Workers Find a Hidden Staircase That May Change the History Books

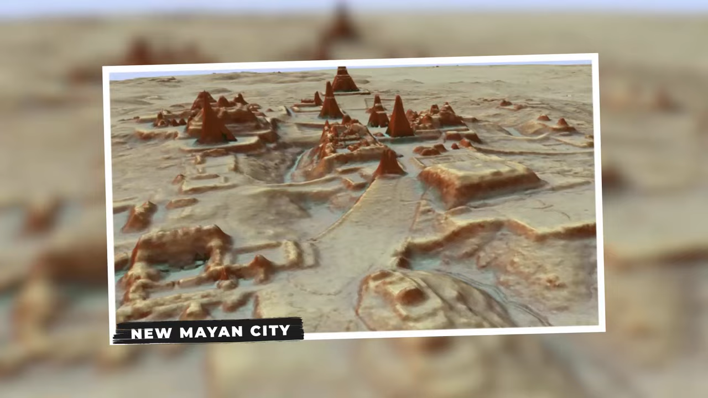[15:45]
New Mayan City The square-shaped platform depicted here could hold the key to unraveling the secrets of a previously unknown Mayan city,